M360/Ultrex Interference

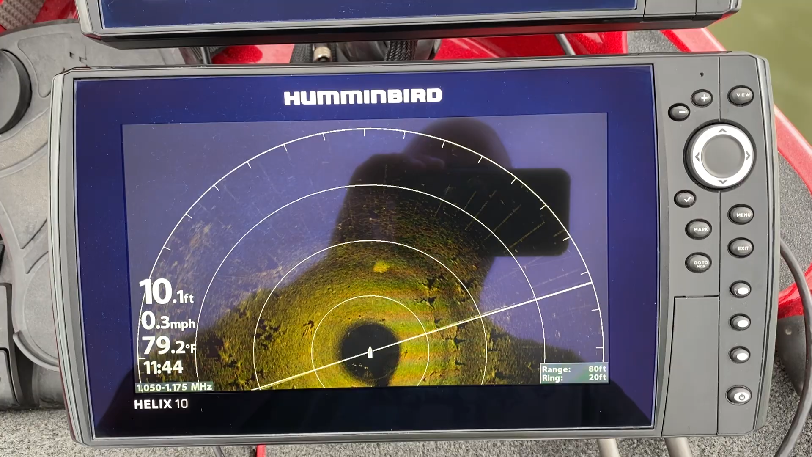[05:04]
On screen: depth 10.1 ft, water 79.2°F, speed 0.3 mph
maybe a little worse than one maybe the same
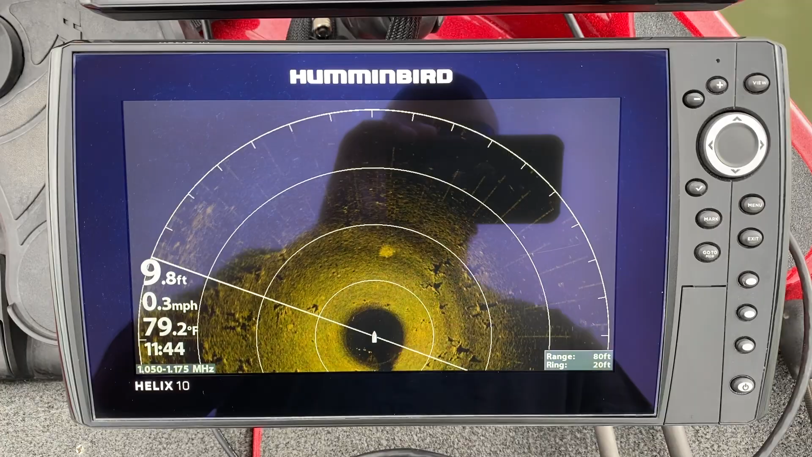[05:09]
On screen: depth 9.8 ft, water 79.2°F, speed 0.3 mph
try to put a shadow on the screen there so you guys can see the screen better anyway the noise is still there the interference is still there
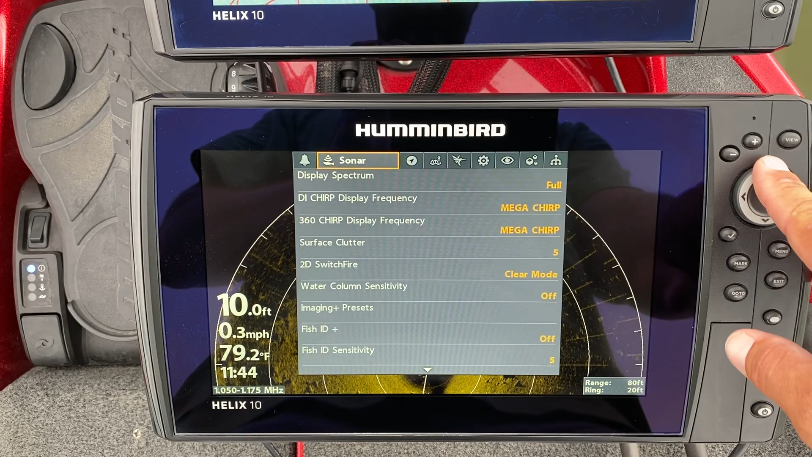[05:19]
On screen: depth 10.0 ft, water 79.2°F, speed 0.3 mph
we'll go to three
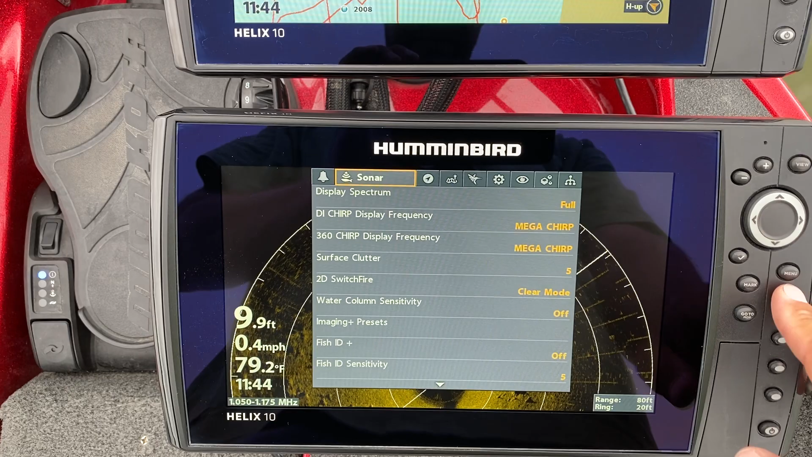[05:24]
On screen: depth 9.9 ft, water 79.2°F, speed 0.4 mph
still get that same noise still got them same little tick marks
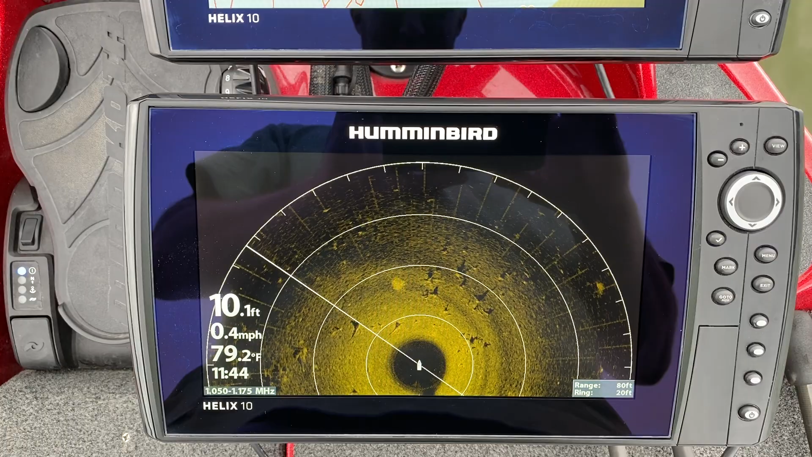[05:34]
On screen: depth 10.1 ft, water 79.2°F, speed 0.4 mph
and we'll go back to four
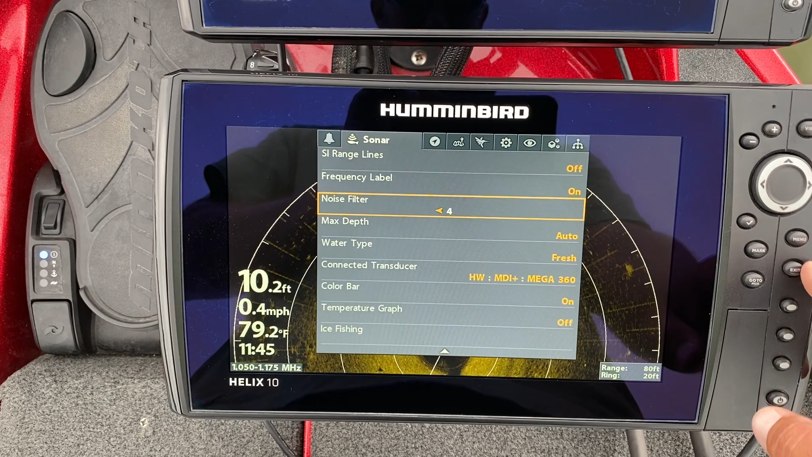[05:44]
On screen: depth 10.2 ft, water 79.2°F, speed 0.4 mph
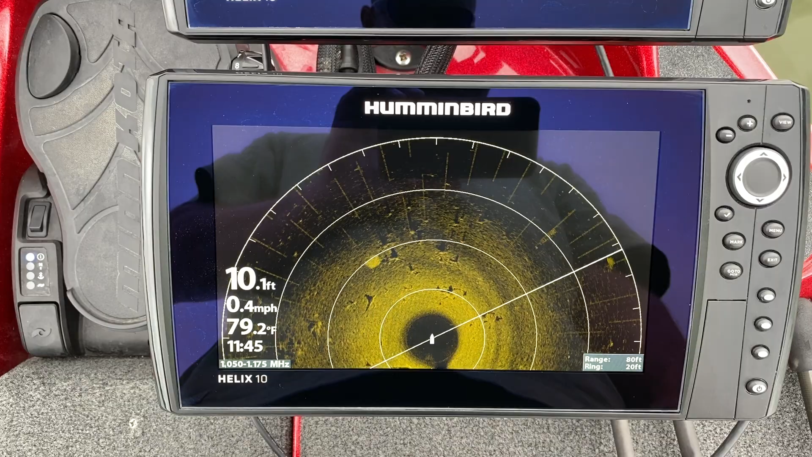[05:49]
On screen: depth 10.1 ft, water 79.2°F, speed 0.4 mph
a little bit of noise just can't can't seem to get a real real clear image there
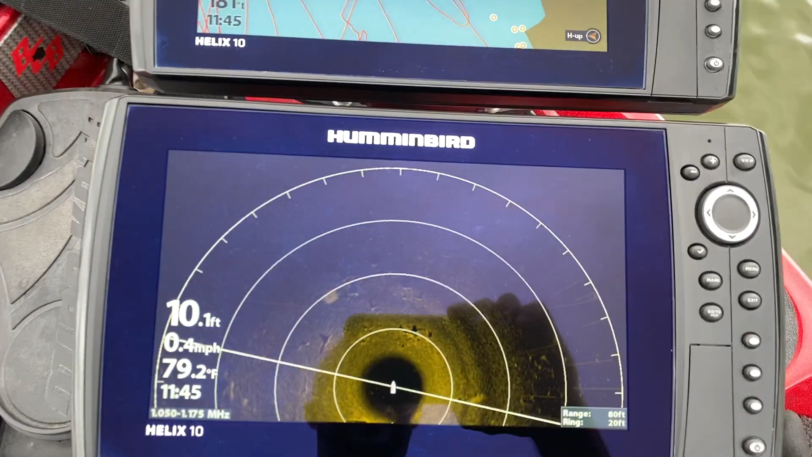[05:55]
On screen: depth 10.1 ft, water 79.2°F, speed 0.4 mph
so let me show you uh obviously cables aren't ran right so i've got straight off of the mega transducer
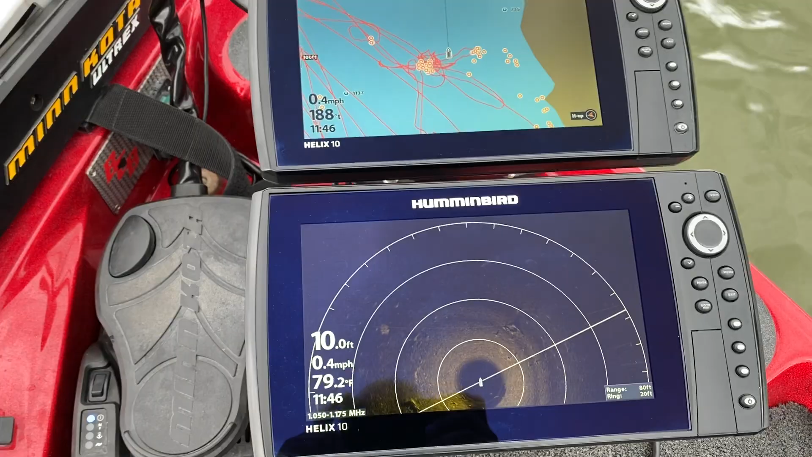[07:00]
On screen: depth 10.0 ft, water 79.2°F, speed 0.4 mph
that is affecting or not affecting this so again we'll go back here real quick
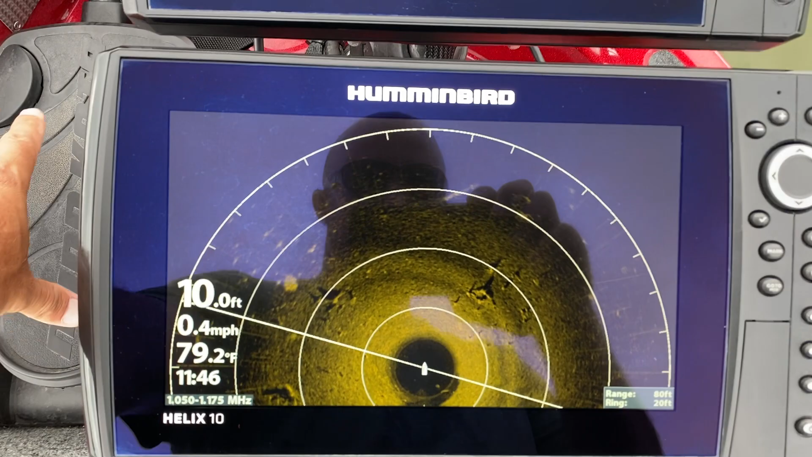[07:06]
On screen: depth 10.0 ft, water 79.2°F, speed 0.4 mph
just put some troll motor pedal inputs in yeah
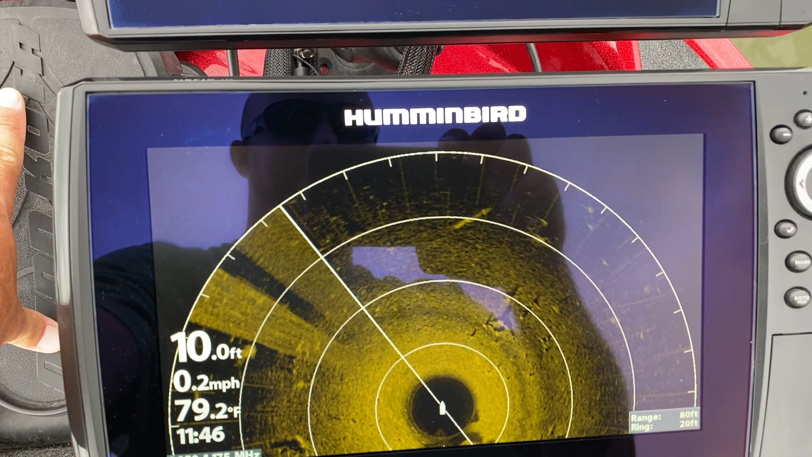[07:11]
On screen: depth 10.0 ft, water 79.2°F, speed 0.2 mph
and it doesn't matter what speed either on
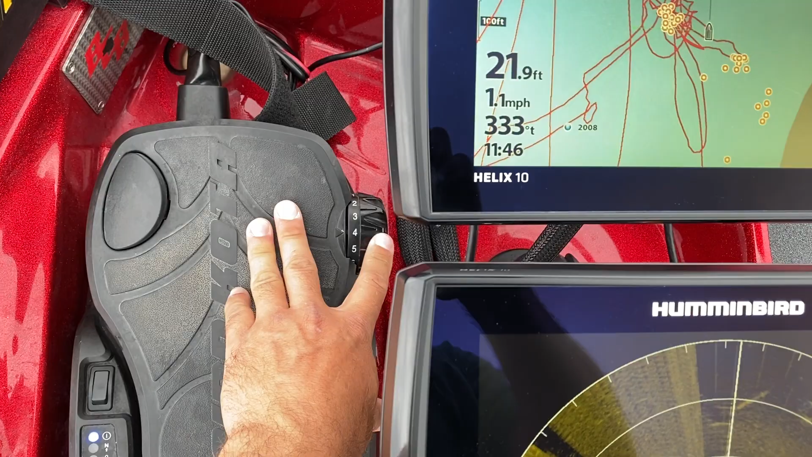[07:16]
On screen: depth 21.9 ft, speed 1.1 mph
the troll motor i can turn this down and it washes it right out i
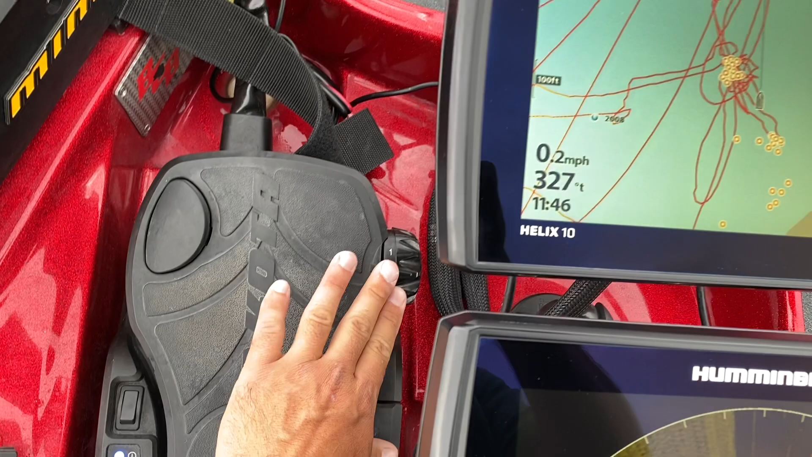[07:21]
can bump this guy all the way up to 10 plus there's
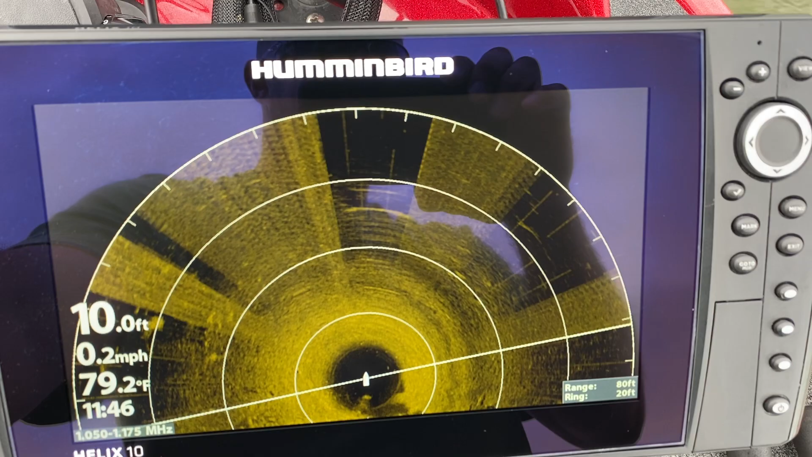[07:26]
On screen: depth 10.0 ft, water 79.2°F, speed 0.2 mph
the interference let me get back up to here where we were at